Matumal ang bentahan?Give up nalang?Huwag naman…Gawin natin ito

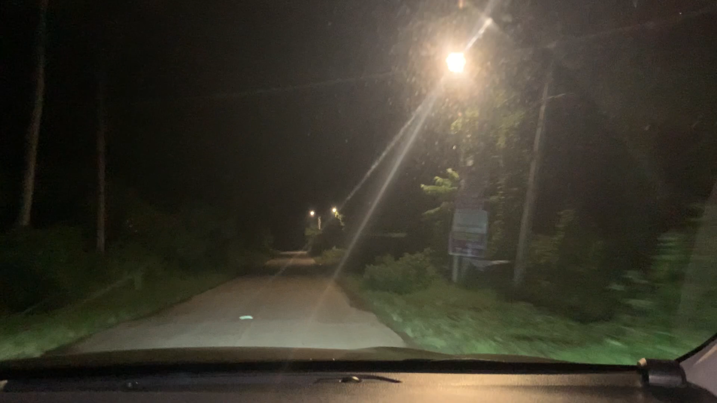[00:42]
Ang buhay ng isang tindira, Bao. Maaga po kami umalis ng bahay. Tingnan nyo, madilim pa. So for early in the morning po kami, binabaybay po namin ang kalasada papuntang Bankerohan Davao City. Kasi, ayan po. Kasi mamimili tayo ngayon ng mga frozen goods. Pandagdag tindanda din sa ating tindahan.